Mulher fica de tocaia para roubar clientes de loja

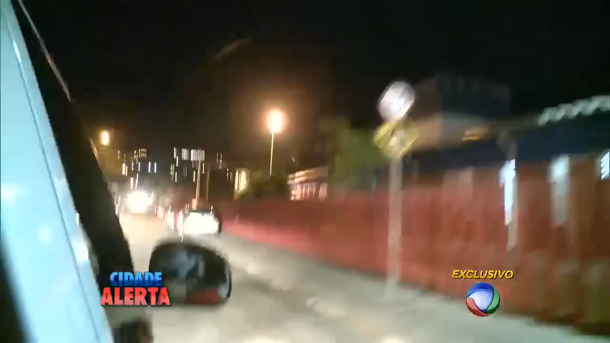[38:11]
O motoqueiro flagrado em rua deserta. Agora busca caminhos movimentados.